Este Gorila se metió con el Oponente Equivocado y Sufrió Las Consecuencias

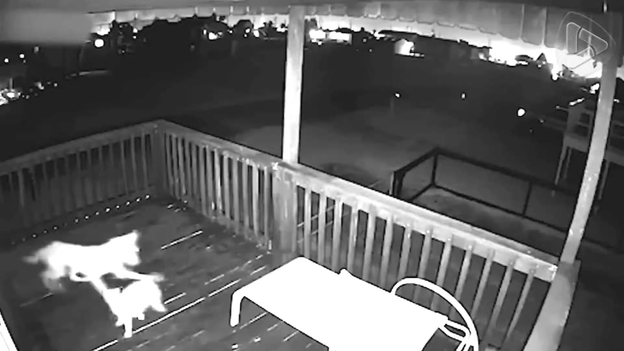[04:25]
Este gatito logra salir con vida del ataque de este coyote.